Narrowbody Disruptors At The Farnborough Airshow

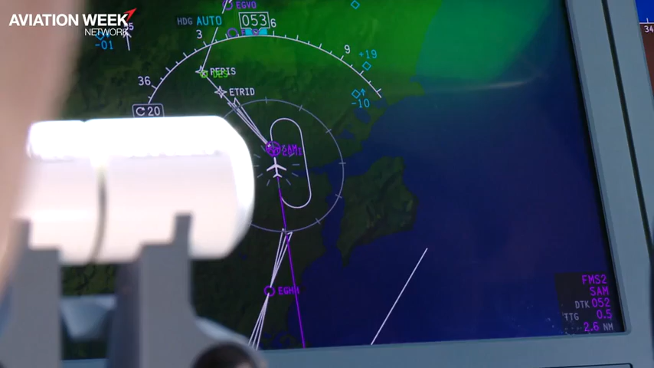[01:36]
We really have big displays that provides the pilots a very good idea of what's going on.